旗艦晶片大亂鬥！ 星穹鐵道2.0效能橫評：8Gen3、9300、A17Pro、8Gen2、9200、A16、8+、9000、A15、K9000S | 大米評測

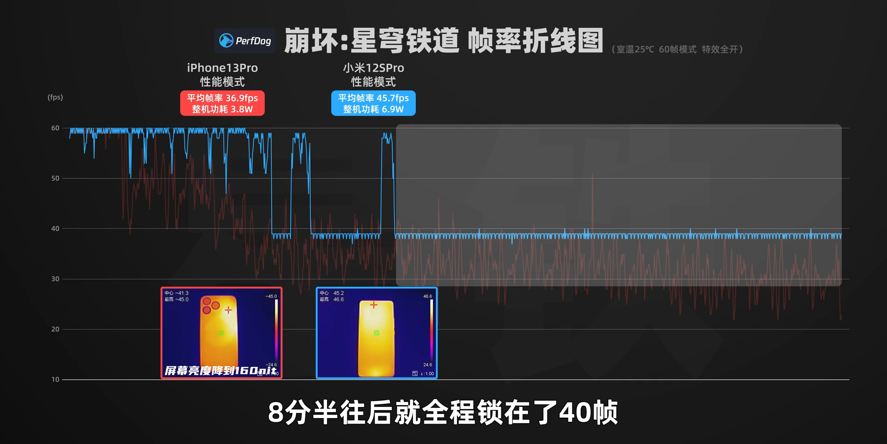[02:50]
了40帧不过锁帧之后帧率基本是没啥波动天机9000虽然说是8家同一代产品但是GPU这块差距还是比较明显平均是40.
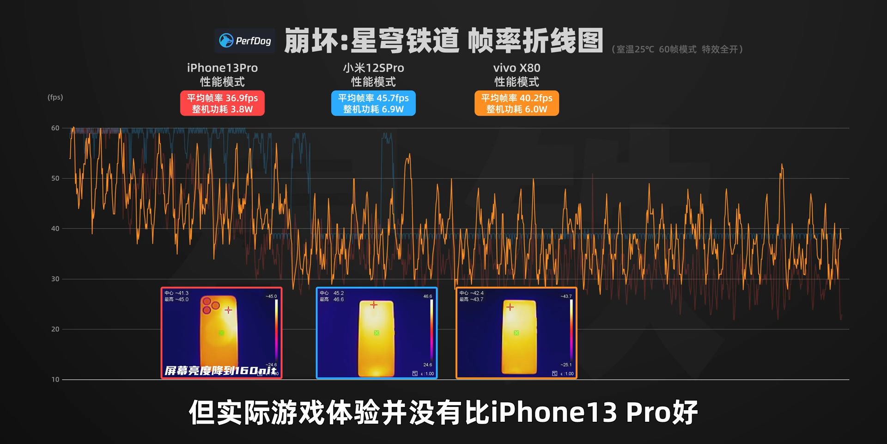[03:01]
2帧但实际游戏体验并没有比iPhone 13 Pro好主要还是帧率波动太大前面5分钟是60-35之间频繁波动后面15分钟是50-30之间频繁波动卡顿感比较明显麒麟9000s的Mate60 Pro平均是37.
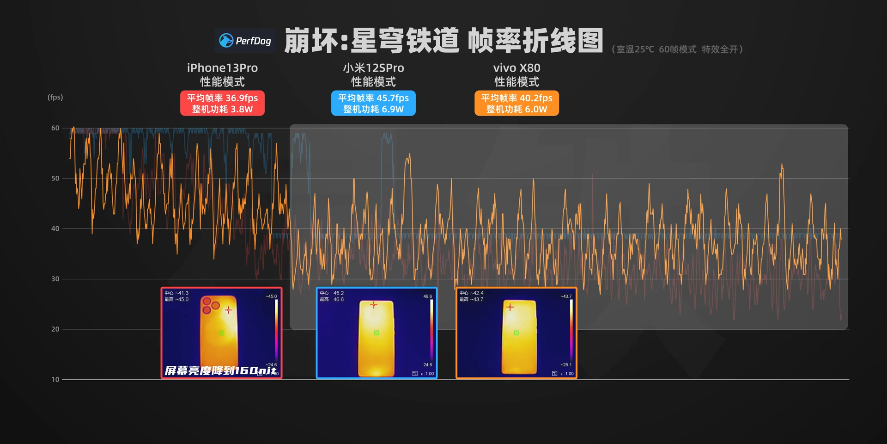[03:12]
2帧整机功耗是6.6瓦游戏前面4分50秒还能勉强往上冲一冲这一段平均是49帧左右但是
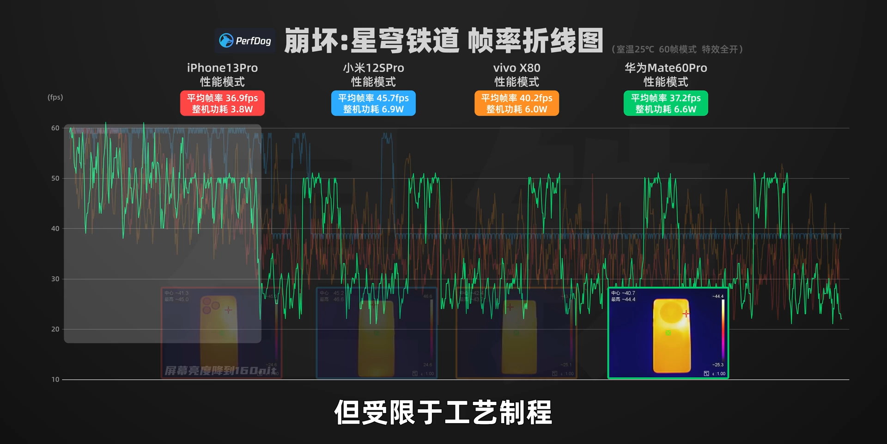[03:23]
受限于工艺制程这一段平均功耗有9.2瓦左右对于手机这类被动散热设备10瓦左右的持续性能释放肯定
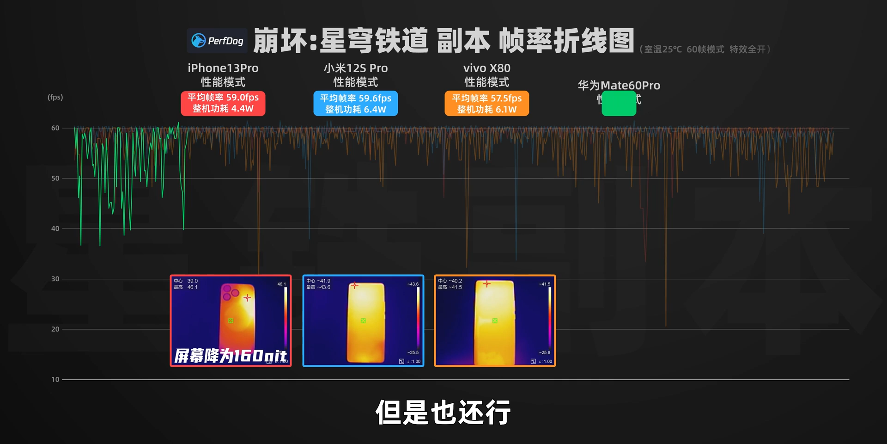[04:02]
5帧帧率波动会比8家和A15更大但是也还行麒麟9000s的Mate60 Pro平均是46.9帧前面4分半是40-60帧之间频繁波动中间这一
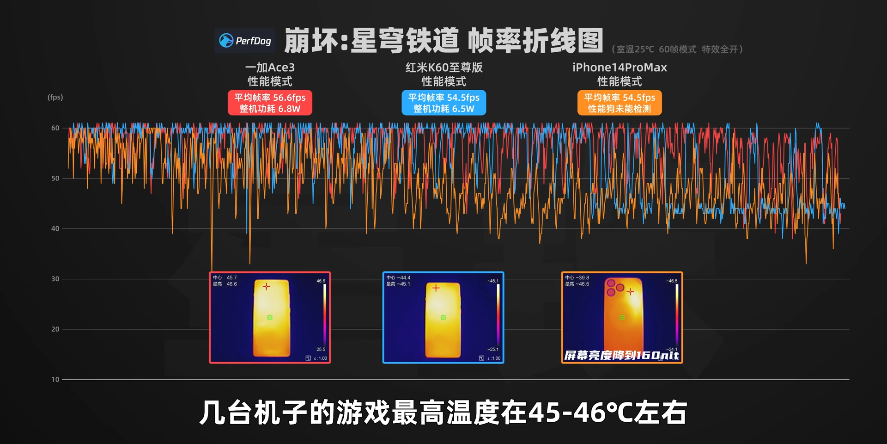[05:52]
到46度左右因为性能狗目前还无法通过WiFi方式测试iOS 17 设备的帧率功耗iPhone 14 Pro Max是
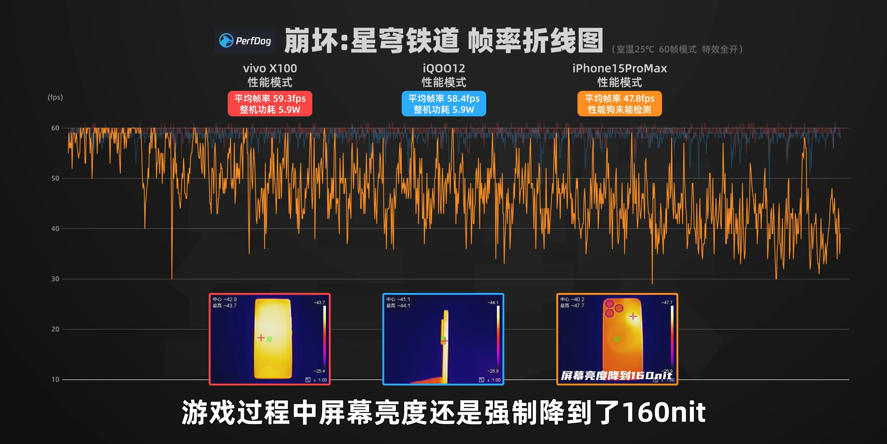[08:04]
8帧游戏过程中屏幕亮度还强制降到了160尼特前面1分50秒会尽可能往60帧去贴之后就是全程帧率大幅波动机身温度也是将近48度左右只能说iPhone如果不修改它的双层主板
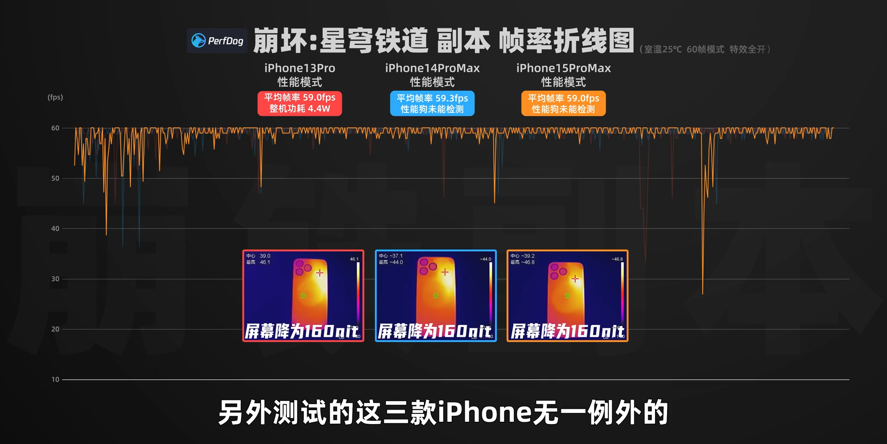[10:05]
一例外的都在游戏过程中强制降了屏幕亮度这点也是比较影响游戏体验的至于
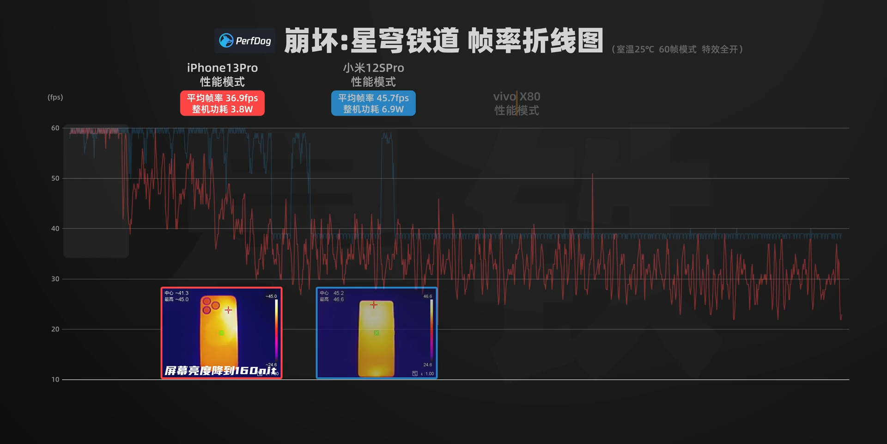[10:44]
4W左右但实际上iPhone 13 Pro的持续性能释放也就4W左右天机9000对比火龙888件1能效明显更好但是和8家相比GPU这块差距
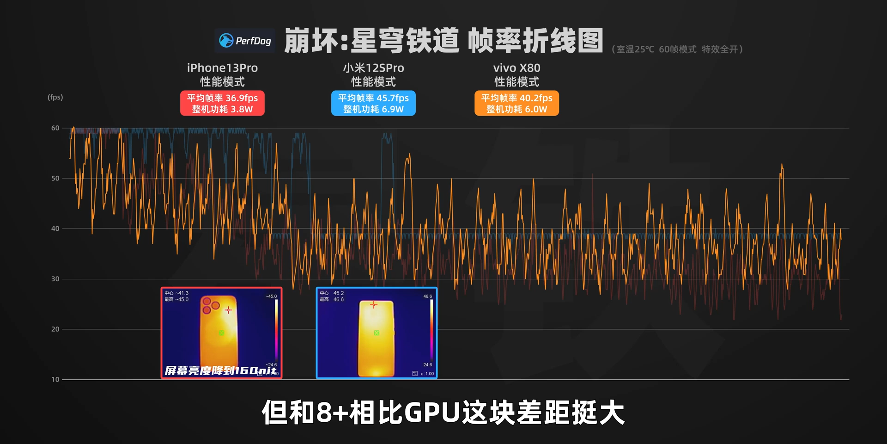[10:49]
挺大跑图这种高负载场景帧率波动太大很难有好的体验副本内的表现倒还行至于麒麟9000S的Mate60 Pro散热确实到位了但是工艺制程客观差距